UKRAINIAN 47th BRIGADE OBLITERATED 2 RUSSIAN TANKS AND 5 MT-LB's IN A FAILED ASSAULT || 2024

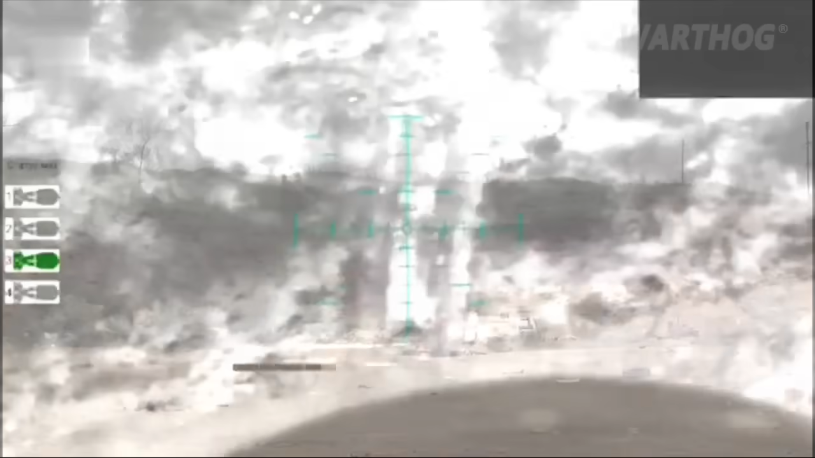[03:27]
How to destroy a Russian BTR-82A in three steps. One, drop an anti-tank mine from a drone.
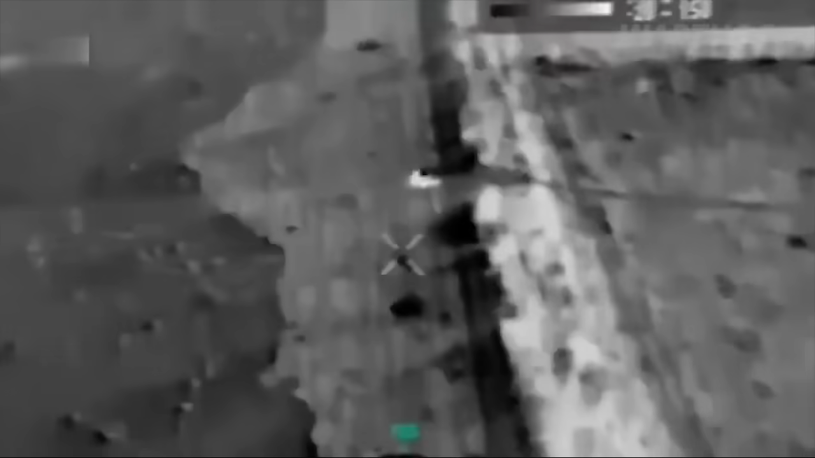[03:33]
Two, an enemy APC hits a landmine on a road. Three, enjoy the result.